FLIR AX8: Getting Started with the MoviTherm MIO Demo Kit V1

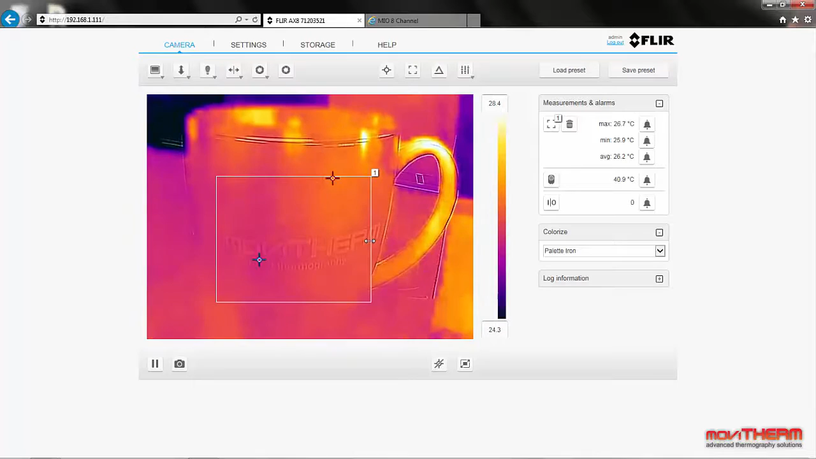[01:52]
On screen: max 26.7°C, min 25.9°C
We click on this box icon to create the box and then we can drag the edges of the box to define the edges of our region. Notice the maximum temperature in the region is currently around 26.7 degrees Celsius. Okay, now we're done with the camera let's head over to the Mio and set up an alarm.
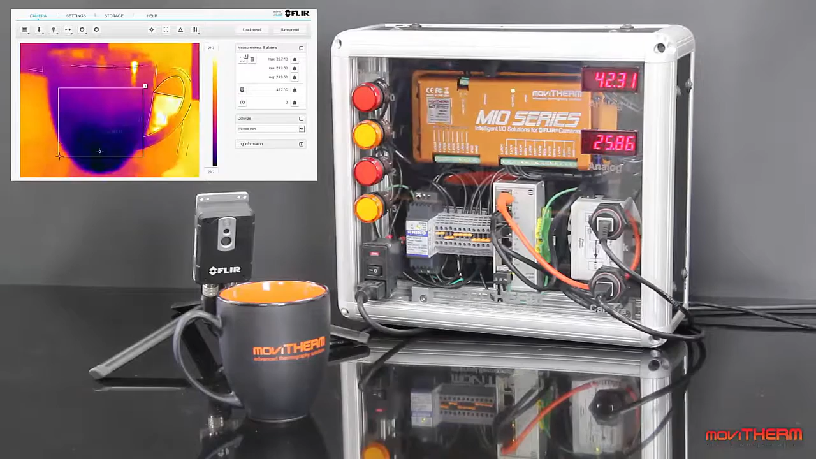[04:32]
Okay, so we have set up a monitoring region in the camera and configured the upper analog indicator to display the internal camera temperature. The lower analog indicator shows maximum temperature in the region we have defined, or in this case, the temperature of the cup. What we are going to do next is we are going to pour some hot water into this cup and watch what happens to the indicators on the demo panel. Keep in mind we have set the alarm to 45 degrees C.